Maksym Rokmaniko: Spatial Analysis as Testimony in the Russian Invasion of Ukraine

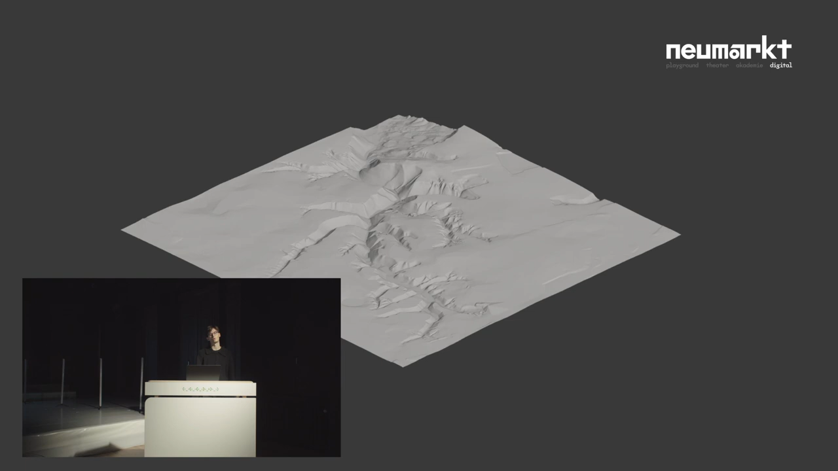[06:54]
And here you can see how this place got flattened. So this flattening is intentional, and I'll talk a bit about it.